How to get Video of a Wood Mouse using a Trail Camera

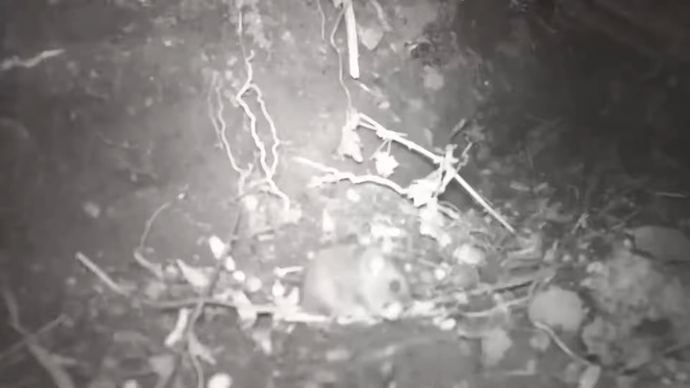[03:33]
dropped a few and here you can see the wood mouse and that's the first time it came and then it came back again and it didn't hang around it just picked up peanuts and ran and then back again and keeps carrying them off which suggests and there you can see it going a different direction but it suggests that it's actually it was collecting them maybe to put them somewhere or else because it has babies and you can see it has big ears and big eyes and here is a blackbird which means this was probably quite close to the morning just before the sun got really high and you can see blackbird is picking up the peanuts now